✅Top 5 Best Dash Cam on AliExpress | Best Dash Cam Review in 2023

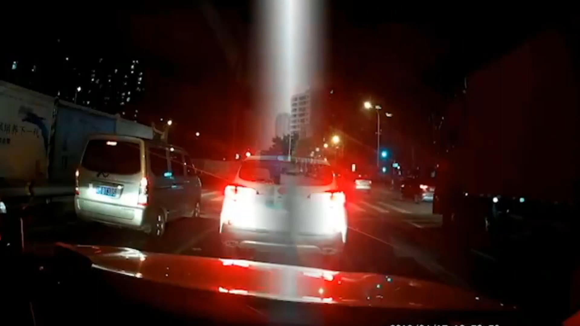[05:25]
there is interpolation to full hd does not reach otherwise there are no claims